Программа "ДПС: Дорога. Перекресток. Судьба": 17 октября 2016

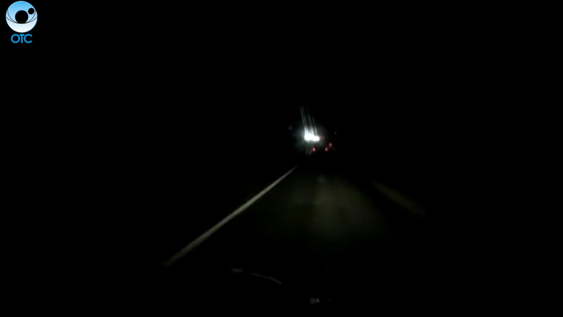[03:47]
Три автомобиля столкнулись на трассе М-52. Пострадал 10-летний ребенок. Инициатор аварии, по словам очевидцев, был пьян.